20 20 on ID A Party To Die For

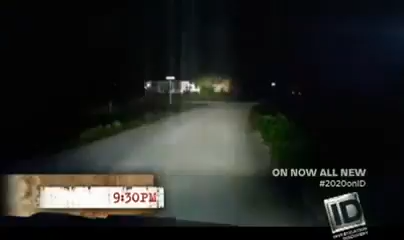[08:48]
Around 9.30 p.m., Tyler picks up Mike and some other friends and they head back to his house. Jesse DeRay is in the car.